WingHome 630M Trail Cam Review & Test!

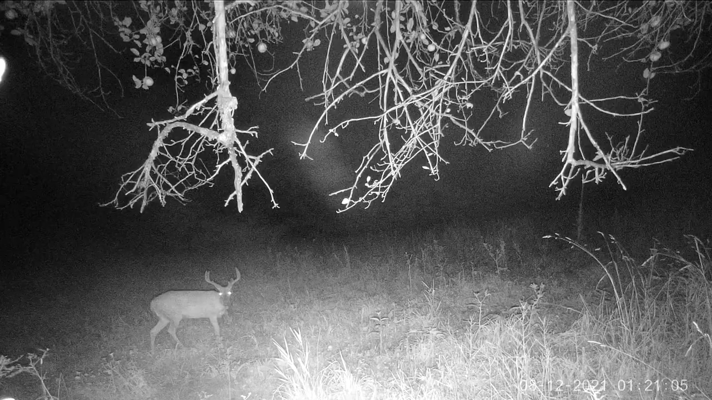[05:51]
As mentioned earlier, the videos are 1920x1080 resolution, and I was able to look at the file and determine the frame rate to be 30 frames per second. Unfortunately, I didn't have any daylight videos. However, all the night videos were clear and great quality, so I have no worries there. After just a couple nights, I am genuinely pleased with this camera, and it will no doubt be added to the arsenal this year. As we watch a few of the remaining videos, I'd like to once again thank Wing Home for the opportunity to test the camera,